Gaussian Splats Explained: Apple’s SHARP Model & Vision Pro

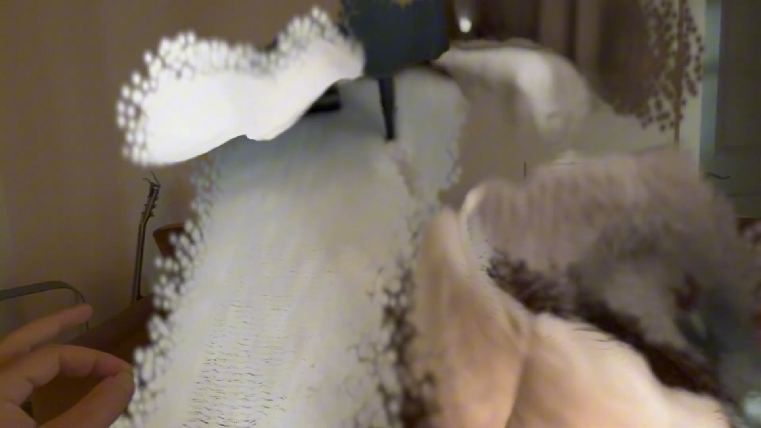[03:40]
going to see much useful data and of course it was taken at an angle so